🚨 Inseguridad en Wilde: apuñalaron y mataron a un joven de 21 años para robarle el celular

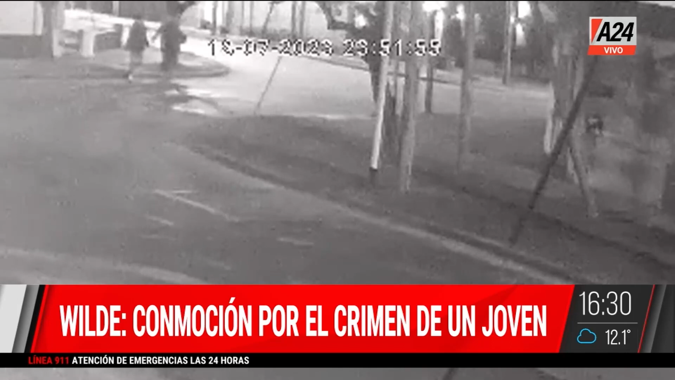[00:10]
Esos son los delincuentes, que además se cambiaron de ropa. Ahora se lo vamos a preguntar a Cristian, no sé si todavía Sebo Romi lo puedo saludar a Cristian, o sumarme en realidad, el saludo con Fer, pero digo, esos son los delincuentes que hasta se cambiaron de ropa. Se cambiaron de ropa, se fueron caminando, este chico estaba esperando allí en la parada de colectivo y lamentablemente fue atacado en ese lugar, y tenés y traés información exclusiva Martín, nos quedamos viendo su programa.